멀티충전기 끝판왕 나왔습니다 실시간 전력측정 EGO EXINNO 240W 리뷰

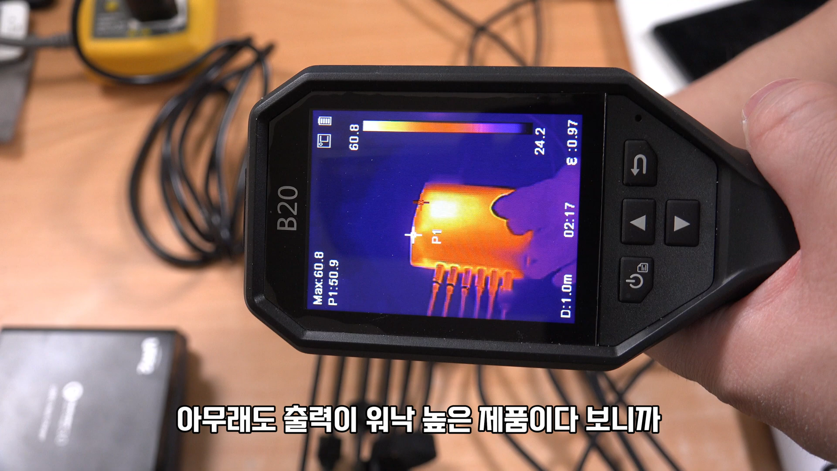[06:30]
아무래도 출력이 워낙 높은 제품이다 보니까 발열이 없을 수는 없어요. 이게 펜이 달려있는 제품은 아니다 보니까 이쪽 부분이 온도가 높더라고요.
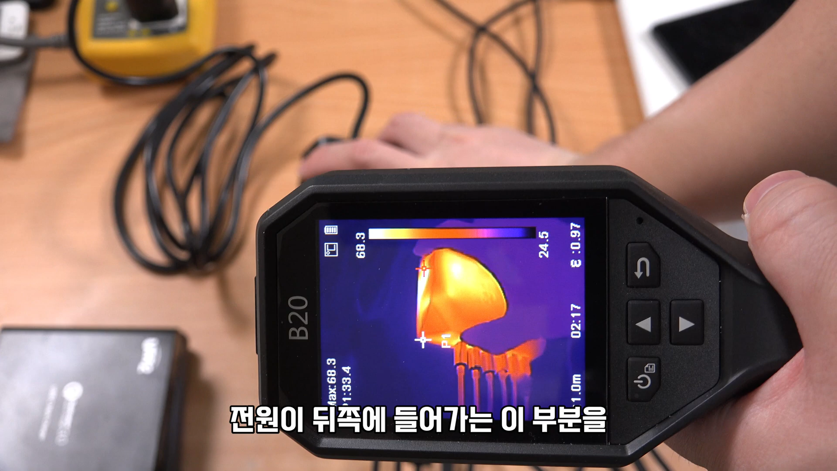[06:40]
그리고 측면 부분, 이 부분 전원 뒤쪽에 들어가는 이 부분을 통해서 이 부분이 온도가 높은데 가장
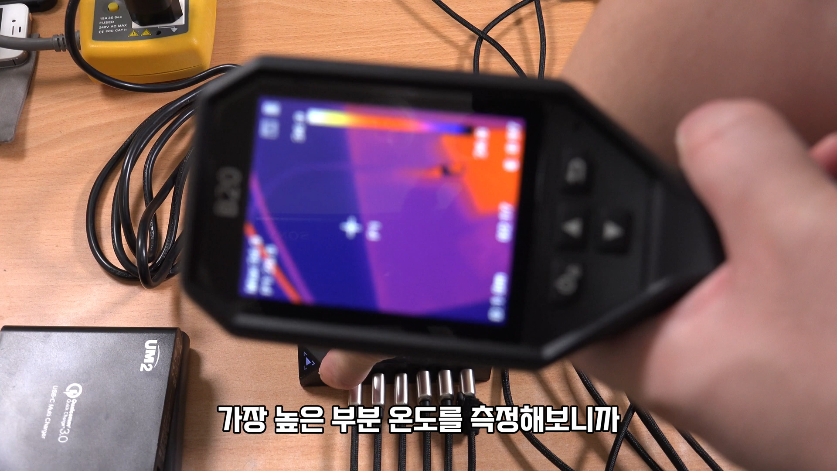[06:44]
높은 부분 온도를 측정해 보니까 거의 70도 가까이 올라가더라고요. 72도 이 정도 올라가는데 좀 온도가 높긴 합니다. 그렇지만 기기 사용하는 데는 문제는 없는 온도예요.